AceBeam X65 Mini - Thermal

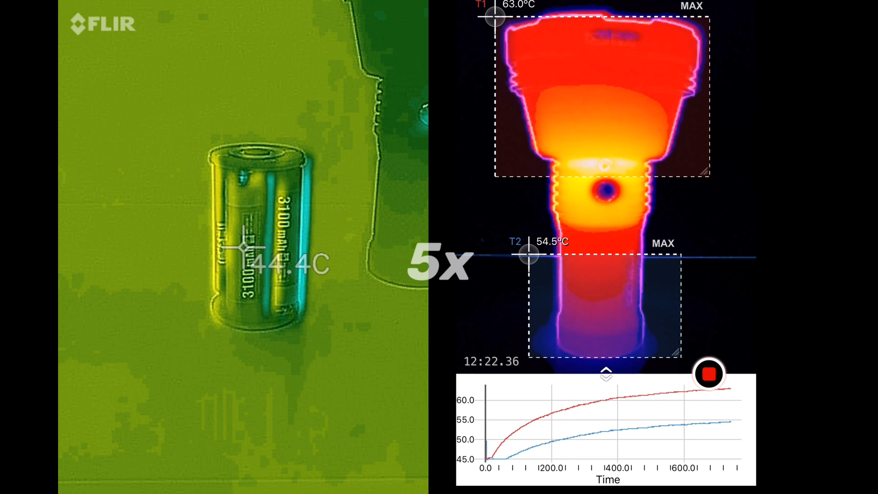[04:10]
and to think this is with no handle holding onto the handle with your own hand blood you know pulling the heat away from the flashlight so this is just a standalone tail stand flashlight okay that's it you